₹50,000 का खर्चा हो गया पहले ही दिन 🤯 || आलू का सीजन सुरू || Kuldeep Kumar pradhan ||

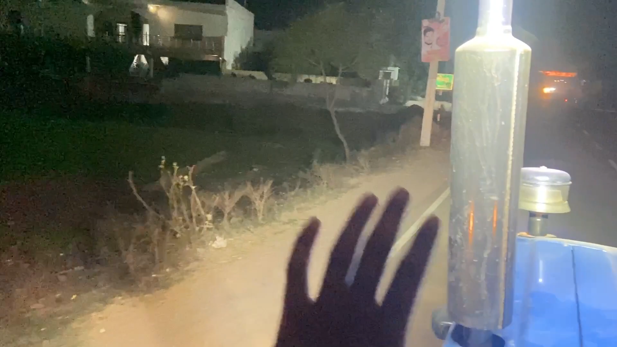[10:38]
तो ये अब सेट करिए, मैंने पहले इसका मुंह पर को हो रहा था, देख लो क्या तगड़ी लाइट है एकदम।
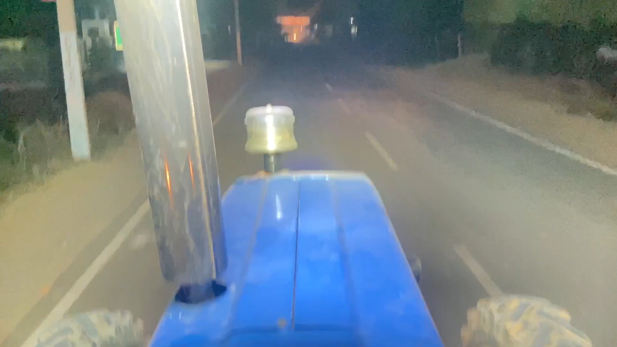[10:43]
खेत में बहुत काम आती है, रोड पर भी बहुत काम आती है, बहुत से टेलाइट मतलब बढ़िया लाइट है।